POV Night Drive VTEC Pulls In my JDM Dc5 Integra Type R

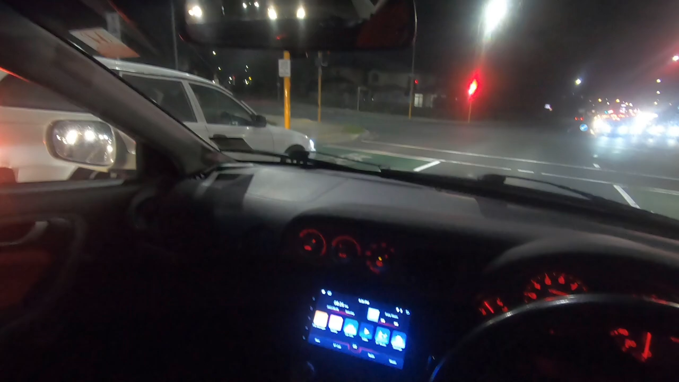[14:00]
I think my, uh, my car is just the right height where I don't scrape. So here we are, this is Albany. I just thought, I really fancied going for a drive, and I was like, you know what, we'll just stop by Albany. Yeah, the park and ride, uh, Albany bus station, there's quite a few car meets on there sometimes. Might actually just pull in, have a quick look, and see if there's anyone to put out.
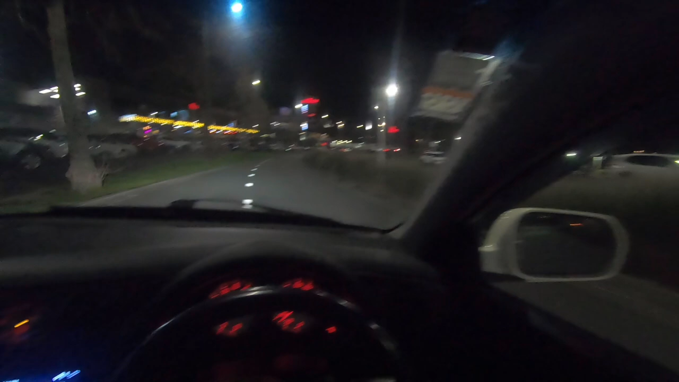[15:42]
I'm going to look again. But yeah, this is Albany Mall. Quite posh. I didn't realise how posh it was as a kid until I moved to the UK and went to Telford. Good old Telford. Look at how nice that is. That's just super... Almost missed that speed bump.
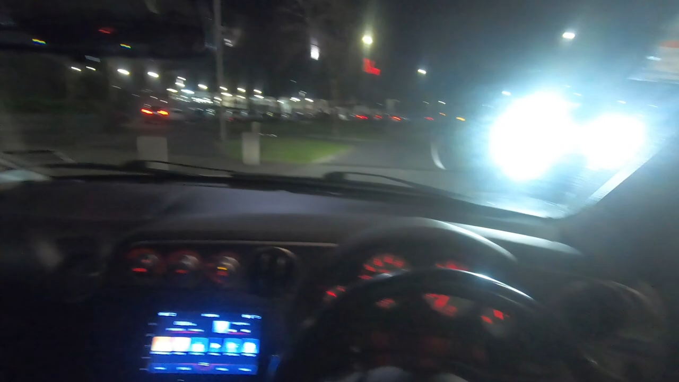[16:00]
That's just super nice. I don't think we're going to get any photos in Albany car park, though. Oh, jeez. I thought it was going to be dead.
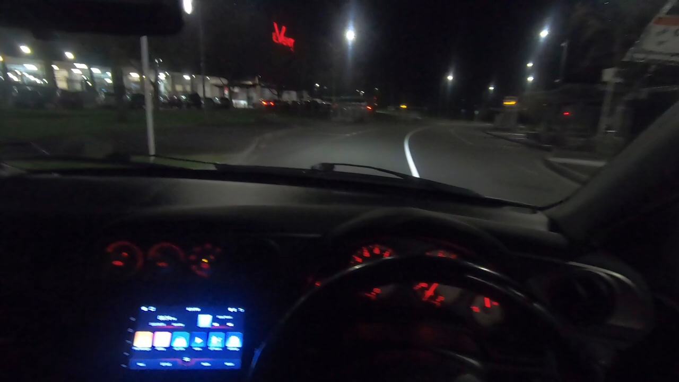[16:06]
Silverdale was a lot quieter. No, I don't think I'm going to be going in there.